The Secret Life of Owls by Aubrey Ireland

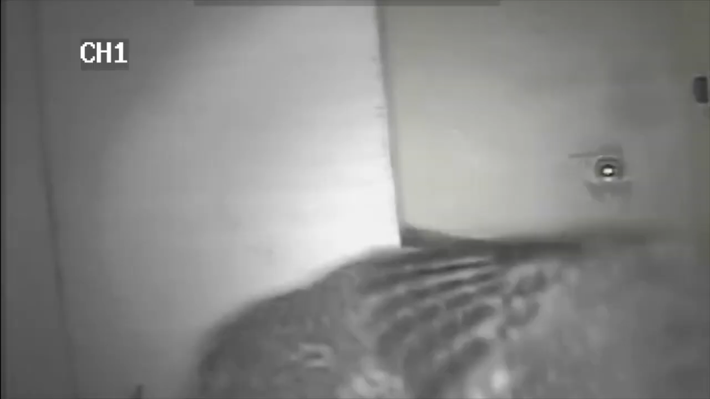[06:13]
Brood crowding also plays a role. Our parliament is well ahead of schedule and practice by flapping and flying in the box.
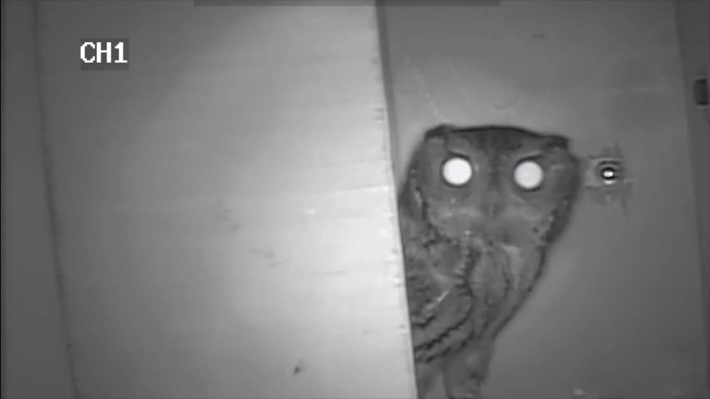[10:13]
He rummages around his old home.